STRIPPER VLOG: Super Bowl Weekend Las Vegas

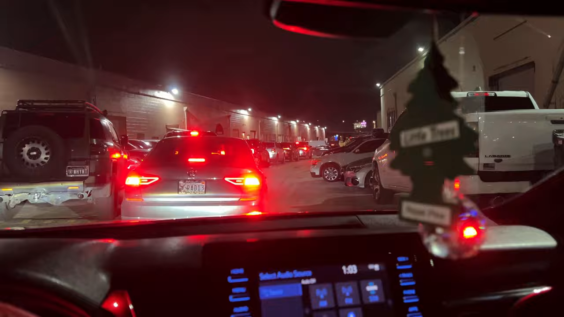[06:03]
y'all this is the line to uh spearmint rhino i cannot believe how long this line is girl look at this one two three four five six cars i'm seventh in line and there's a lot more cars behind me too so girl i'm nervous i hope i'll make some money tonight because shit when there's a lot of girls it's kind of hard you know but you know there's money for everybody we gotta stay positive and yeah we'll see we'll see how it goes